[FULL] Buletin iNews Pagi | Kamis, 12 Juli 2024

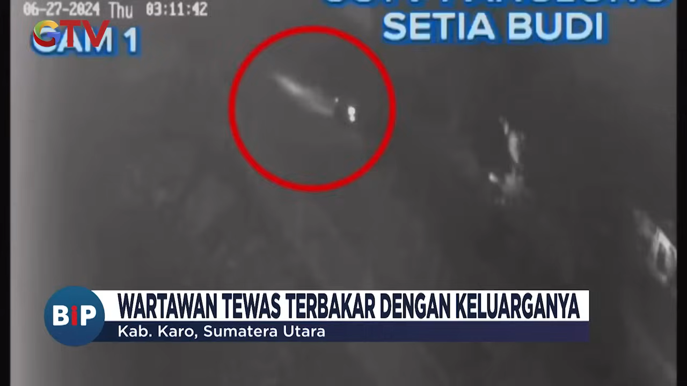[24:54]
Dalam rekaman CCTV, tampak 2 pelaku datang menggunakan sepeda motor melintasi rumah korban sambil mengamati situasi sekitar rumah pada pukul 3.11 dini hari.
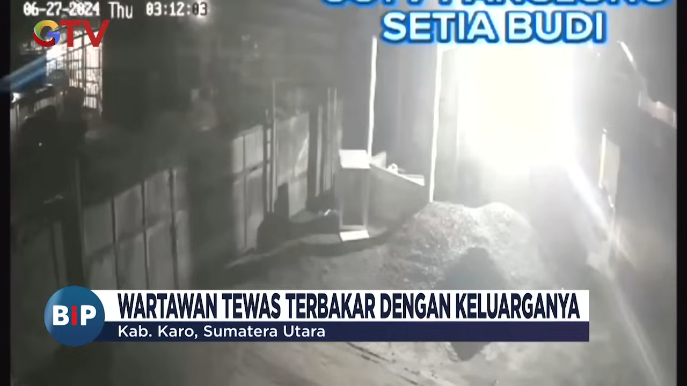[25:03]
Kemudian pelaku berhenti di dekat rumah korban. Salah seorang pelaku turun dari sepeda motor dan berjalan ke rumah korban, membawa barang, diduga BBM yang digunakan untuk membakar rumah korban.
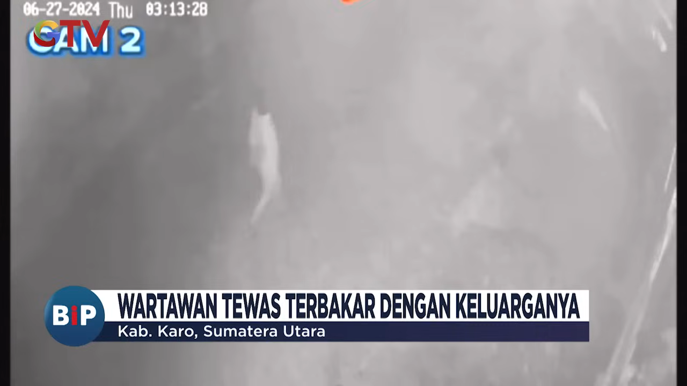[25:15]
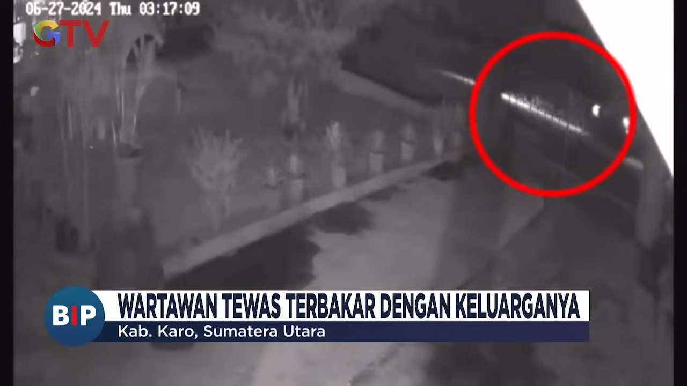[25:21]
Pada pukul 3.17, tampak pelaku yang berada di sepeda motor menghampiri pelaku yang berjalan tadi dan langsung pergi meninggalkan TKP setelah terlihat api sudah menyala membakar rumah korban.